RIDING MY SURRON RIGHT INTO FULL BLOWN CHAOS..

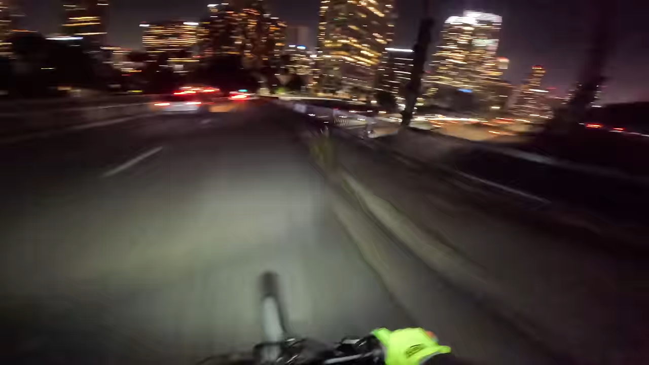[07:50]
it goes over the freeway look at that view of downtown isn't that nice we're gonna rock it in a little bit we're actually gonna slow down take this freeride route to the right we're just gonna keep it moving all through here right here i was like what is that sound what's going on dirt bike
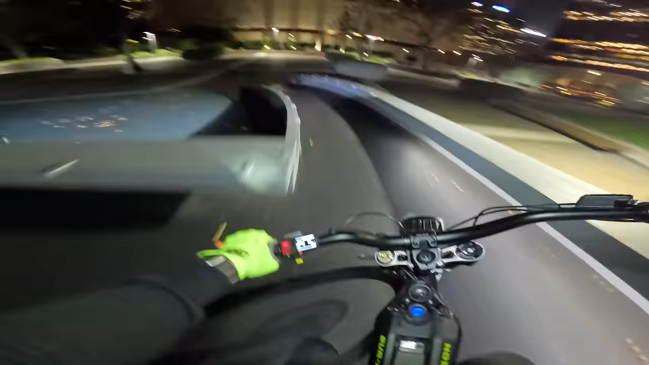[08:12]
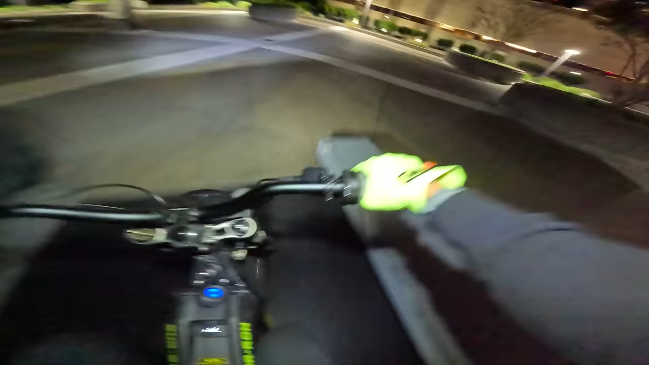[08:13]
it's kind of just a fun little route i'll give it about less than a minute before security
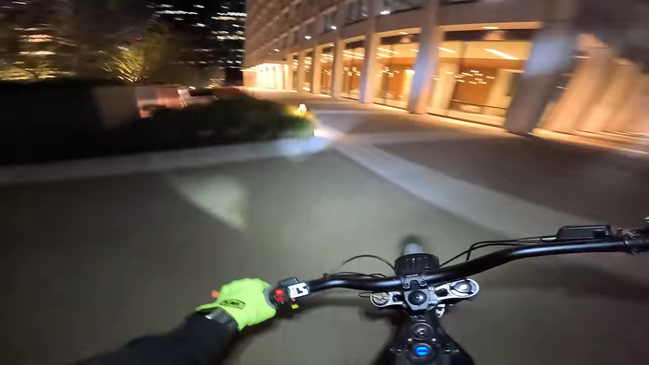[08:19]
comes and kicks us out but we're not even gonna stop it long enough for that to happen take this route which is a skybridge across the city i think that if it goes across uh what is it fourth street one of those
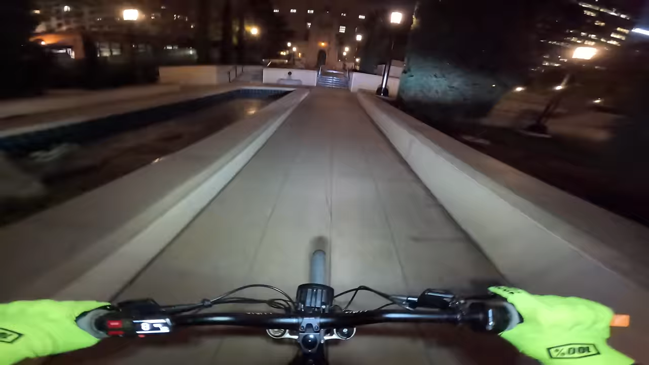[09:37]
oh yeah hope you bunny hopping up them
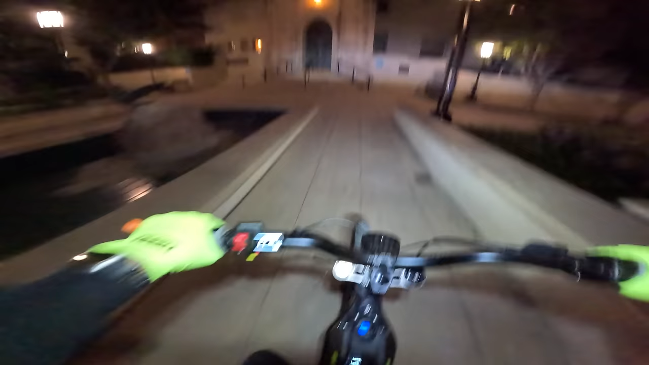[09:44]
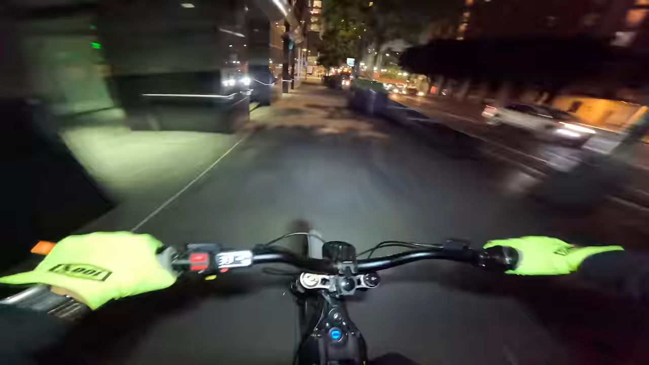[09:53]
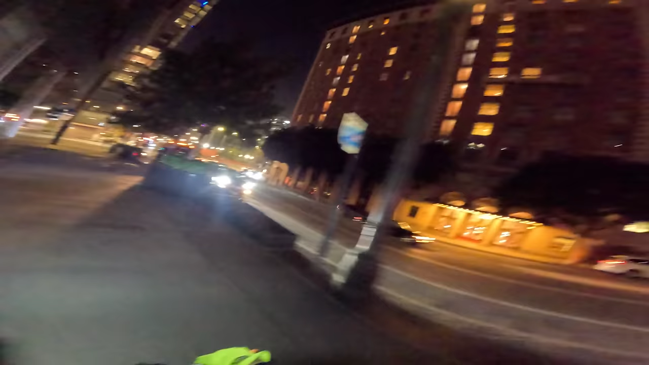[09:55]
dude what is going on with the lights right here you guys see that they're like alternating it's kind of bizarre straight up shredding where we going let's see let's go this way
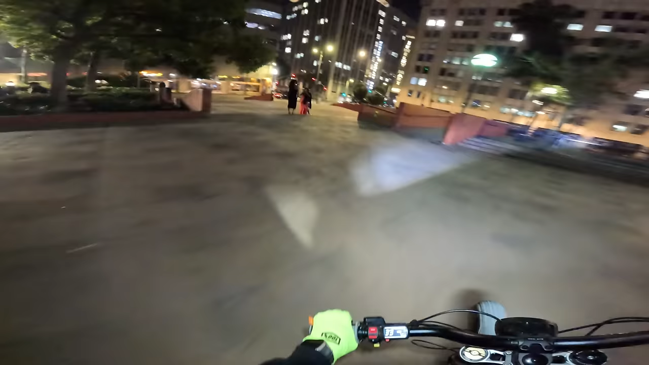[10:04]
got the photo shoot oh my god wait it's actually so much fun riding around here at night we just gotta just get out of here you just get out of here you can just zip around and kind of do what you want to do that was fun see we're gonna just not stop right here okay from here i don't know we just kind of we hit a hot lap folks that was a little bit more active than i was kind of expecting to get but that was fun let's see i got an idea
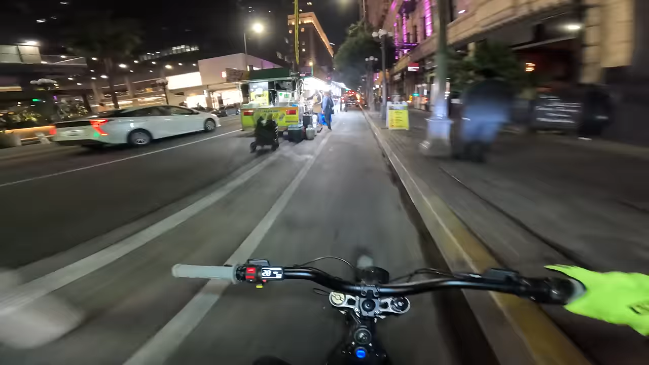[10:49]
let's get around all these shenanigans for now bother spots are cracking tonight i smell more than tacos are i smell that la
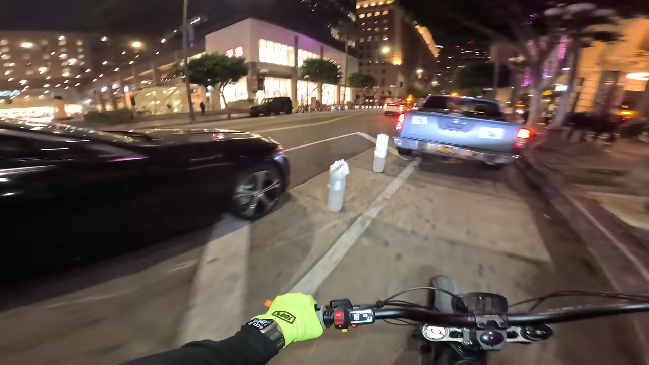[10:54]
cologne if you catch my drift i'm not gonna
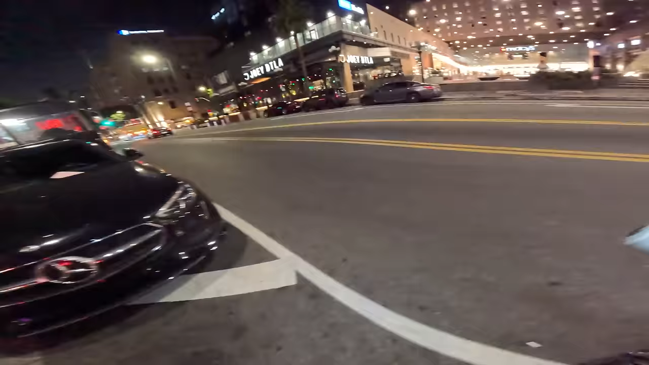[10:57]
lie macy's center is looking wide open
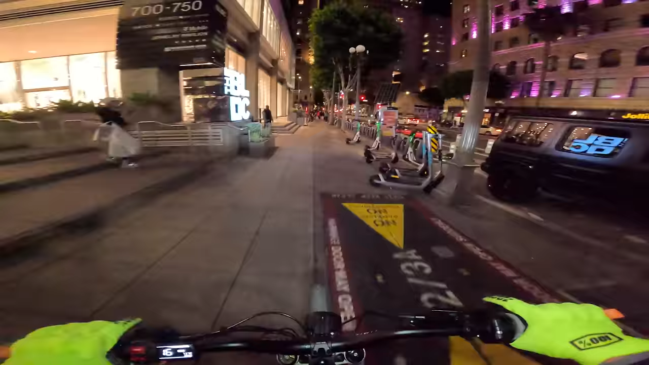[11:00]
i don't know what they say about returning to the scene of the crime though never
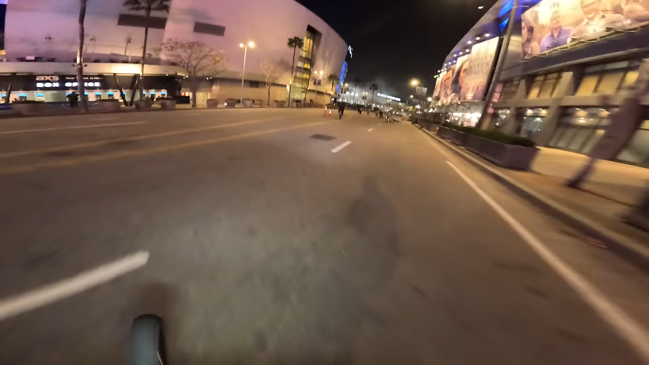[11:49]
what is this look like oh no i always think when i come through here that something's on fire but it's just
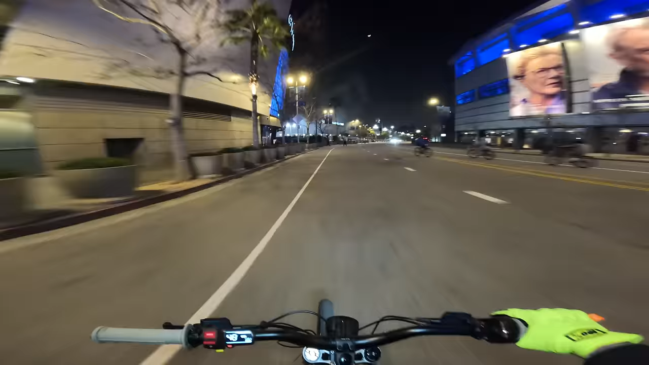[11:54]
just like i don't know just like mist looks like something's burning though huh weird
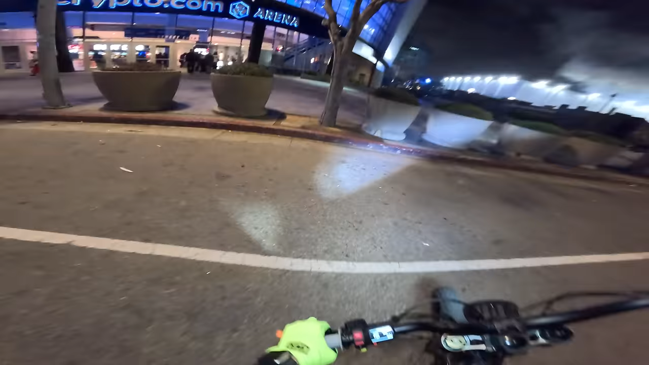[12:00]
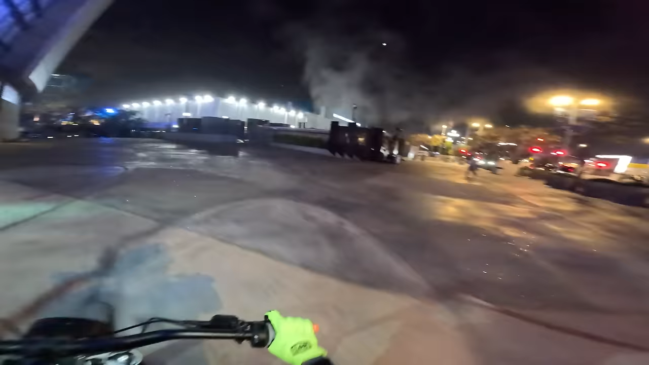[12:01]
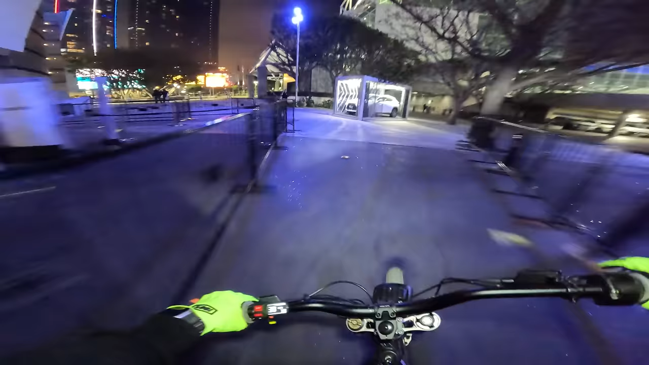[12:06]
we're gonna take a hot lap through this side of staples
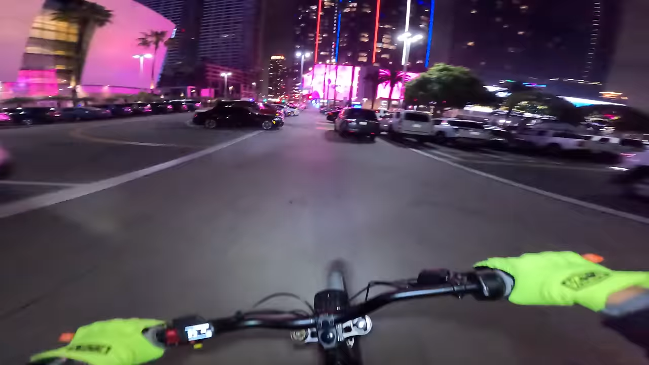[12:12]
that might be our route for tonight let's see what's going on over here definitely sometimes event i'm pretty sure it's a hockey game uh it is packed but
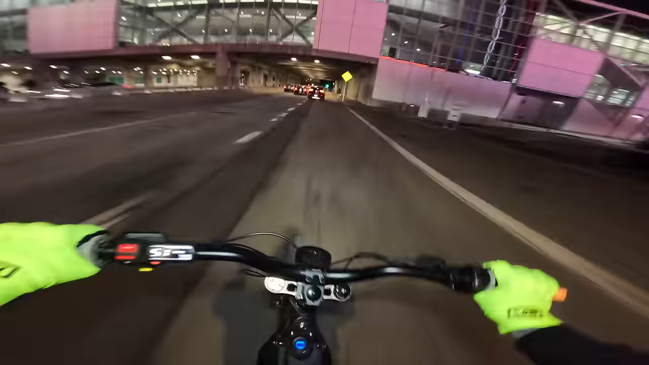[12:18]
wow folks that was uh that was a lot of fun all right let me know if you guys want to see more nighttime footage we are going to pick up tomorrow morning
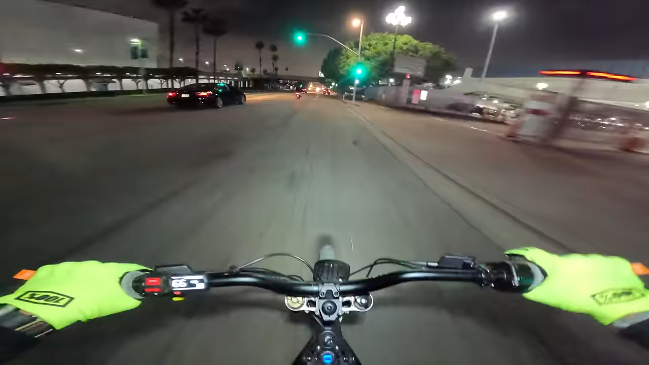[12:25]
because it is getting late i don't want to be out here too late for riding so i'll be back right now when it is daytime stay tuned
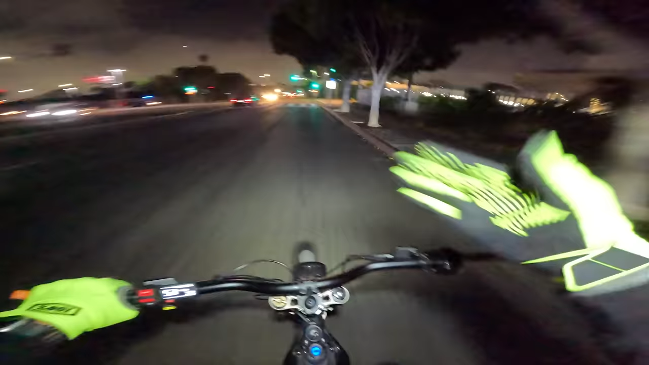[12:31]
all right folks we are out here in valley village as you can see